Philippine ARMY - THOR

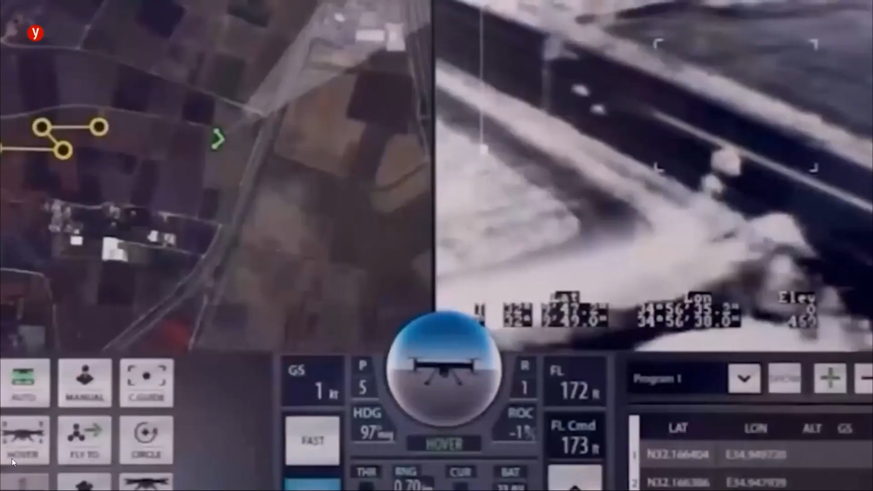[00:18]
The Thor UAS has the ability to clearly see in 360-degree